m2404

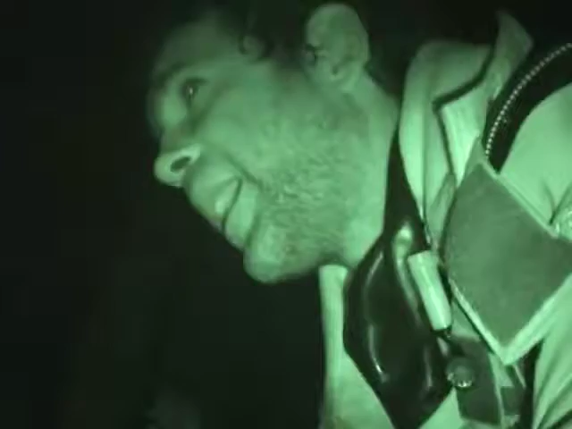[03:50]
Comida, agua, la caja médica. Está todo en la base. Ahora lo preparamos. Y todo en un sitio preparado.
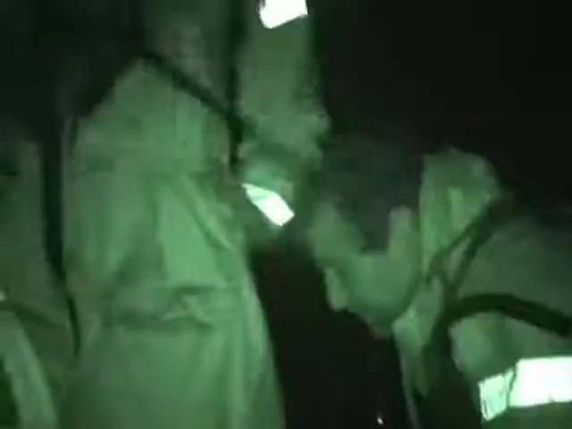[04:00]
Si hay que abandonar el barco, abrimos las dos. Si hay que abandonar el barco, abriremos las dos lanchas.